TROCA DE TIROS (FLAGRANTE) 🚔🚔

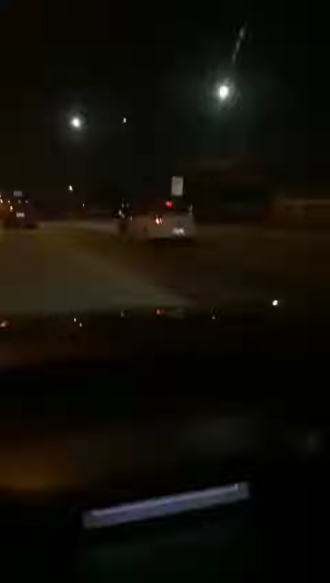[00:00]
A viatura tá mandando encostar e não encosta não Aí depois toma o tirambas A viatura mandando encostar Olha lá Ih, ó, é roubado Olha lá, esticou, botou pra andar Olha Olha, a bala comendo Ih, Maria Ih, opa
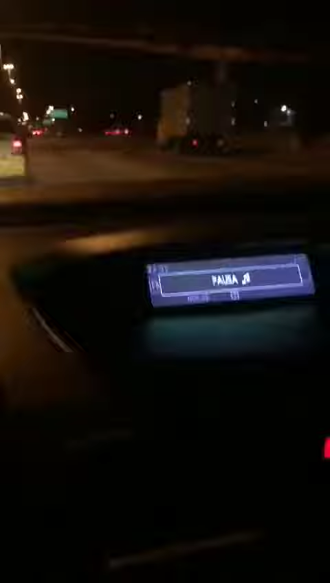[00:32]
Caralho, mané Foi muito tiro, mané Porra
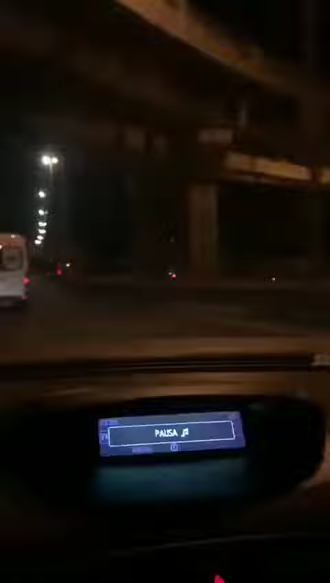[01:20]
É que eles estão aqui, eu vou entrar na alta Olha lá Estão aqui, ó Aqui, ó, vou entrar aqui, ó E ele aqui, ó Aí E aí